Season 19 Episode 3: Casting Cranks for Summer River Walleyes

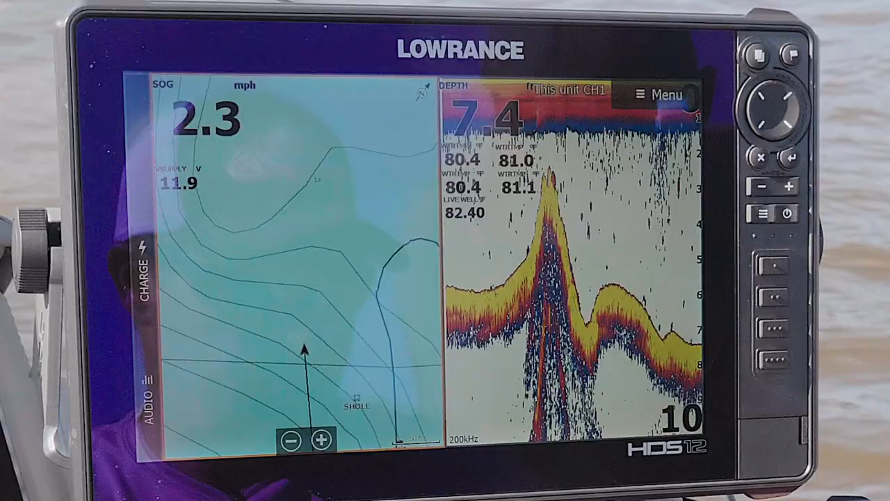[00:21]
On screen: speed 2.3 mph
The water temperature is just shooting up.
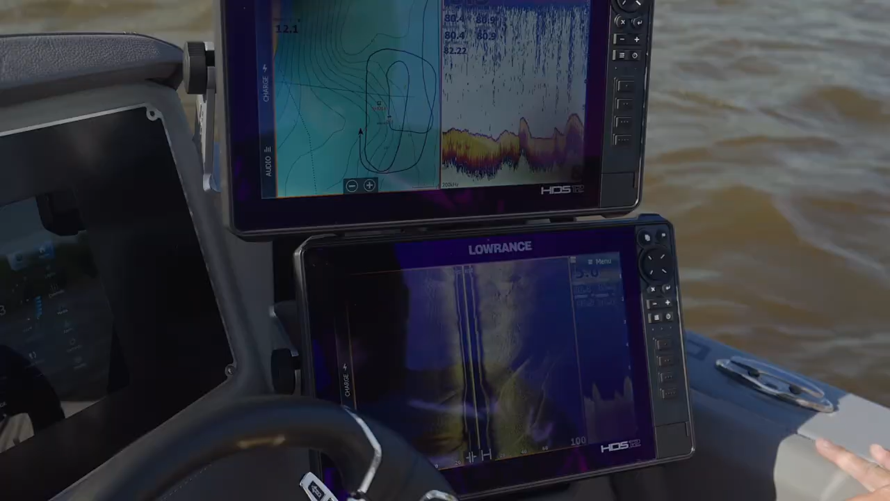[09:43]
Often times your map card might have it on there you'll see a line and they'll have it marked but what I've been finding is they're not always exactly right on the money.
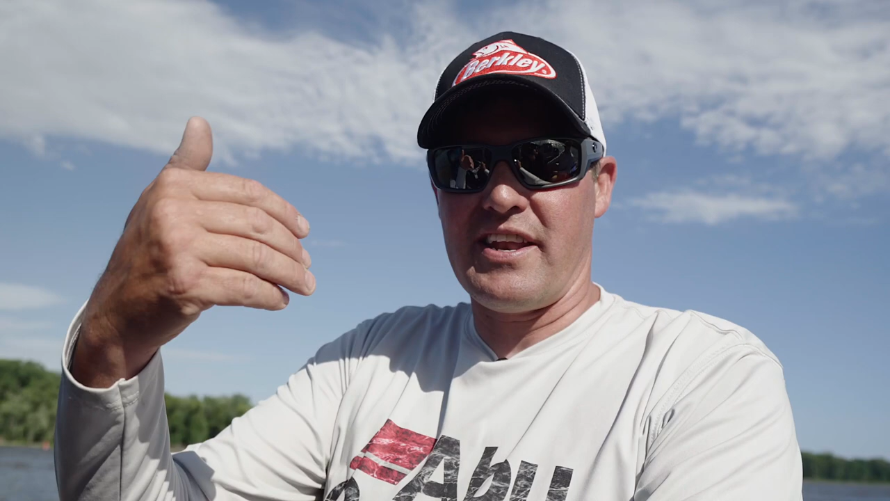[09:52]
So what I like to do is just kind of go out towards the end of it. Don't get in too shallow or you might hit your engine on it.
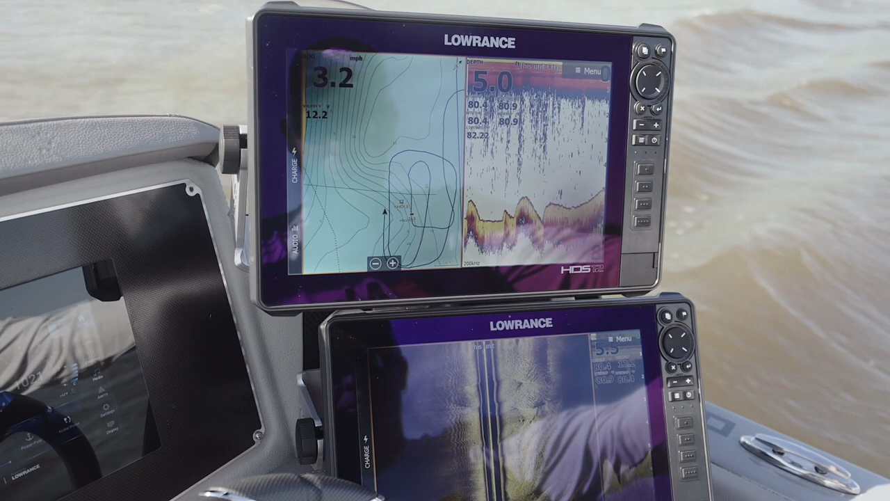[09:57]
But just simply idle over it real slow and then you'll see it like the scene out here. It's coming up coming up.
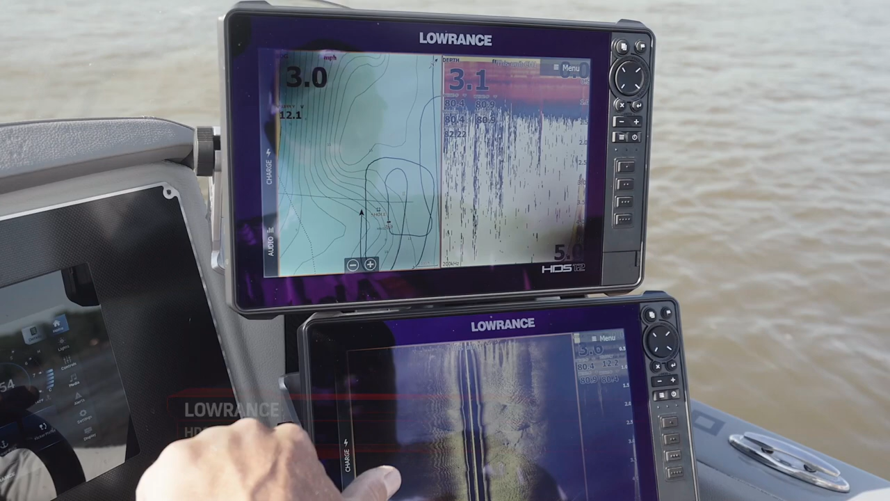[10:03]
Now you can see we're dropping off the front. You can see the scour hole where a lot of those fish are going to be sitting. But what's really important now you can see it on side imaging plain as day.
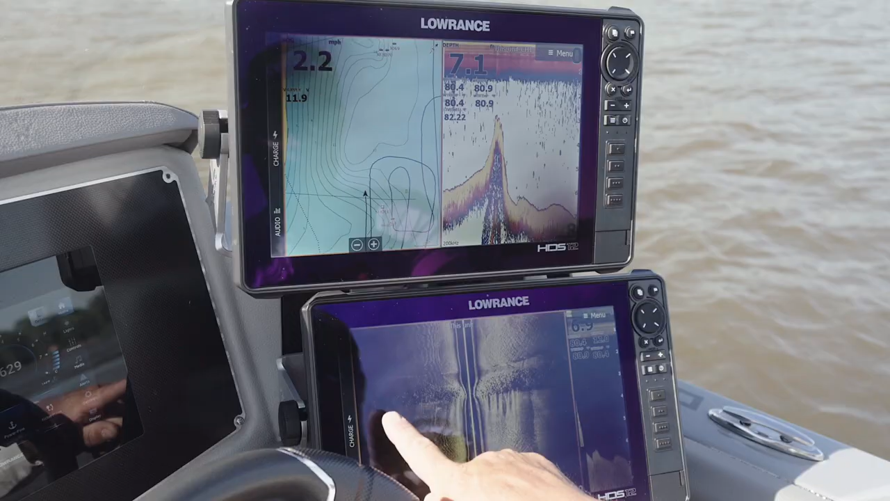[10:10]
On screen: speed 2.2 mph
Now I can see it on both sides. So what I'm going to do is I'm going to go as far over the left as I can. I'm going to put a waypoint there. And then I'm going to go as far over to the right as I can. I'm going to put a waypoint there. And now those will show up right on my map here. And you can see it's not exactly where it was shown on that map card.
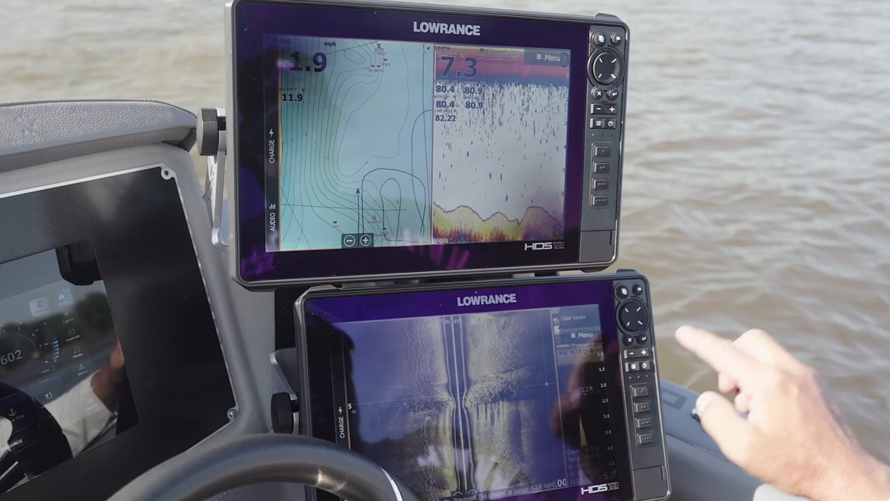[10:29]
So what's really important about that now is when I go and set up to start casting.
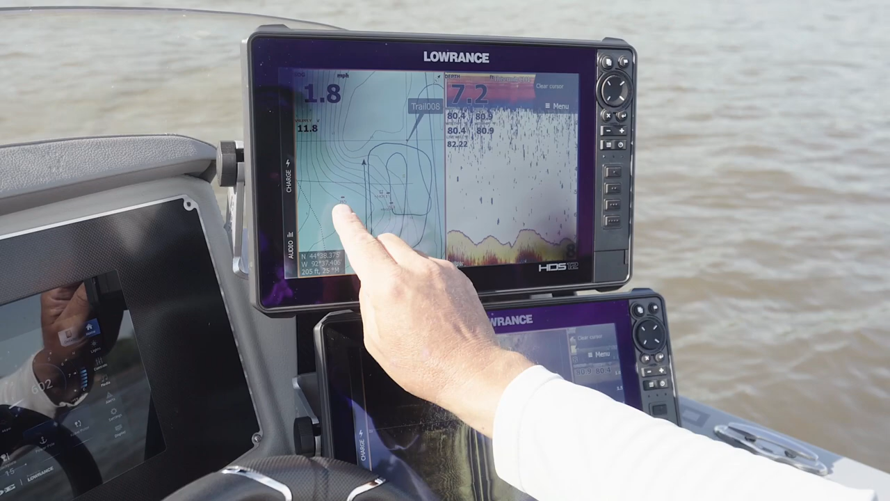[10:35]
On screen: speed 1.8 mph
Now when I spot lock, say I'm not feeling rocks on every cast.
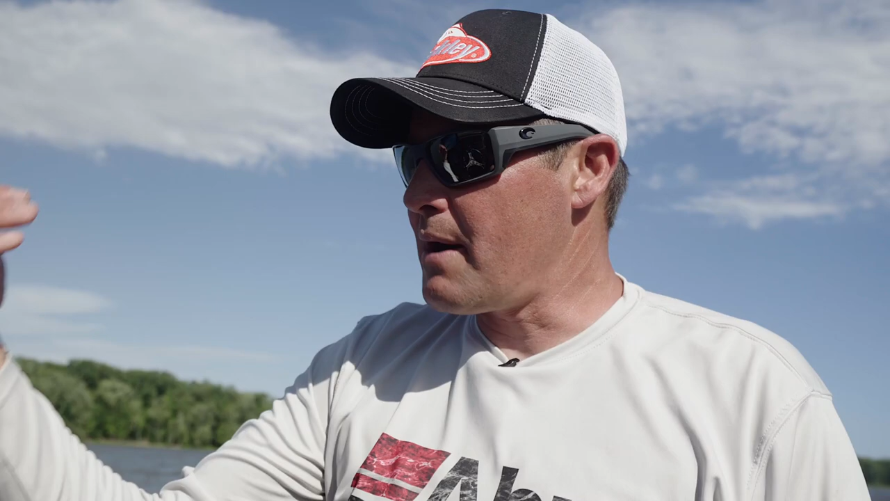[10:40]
Well I'm probably not getting back far enough to it.
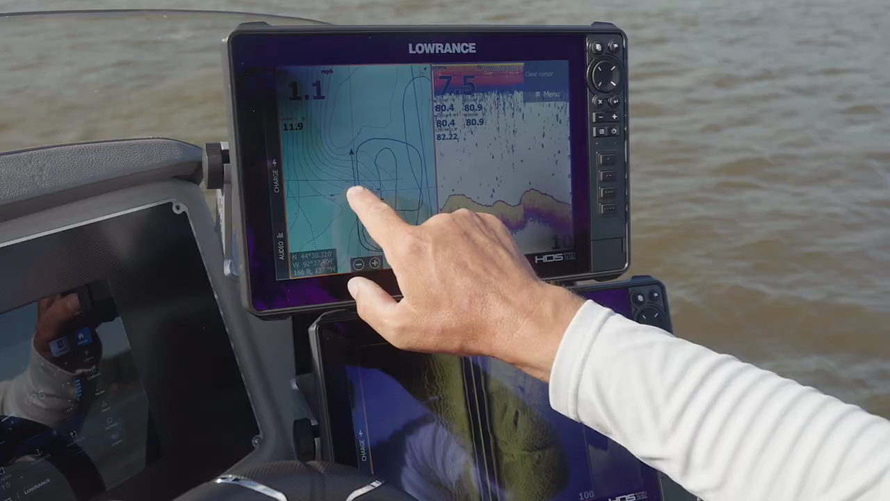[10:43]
So now I just, if I really want to know where it is, I just take my cursor, scroll back to it. And I can see it's 170 feet away. Well I can't cast that far.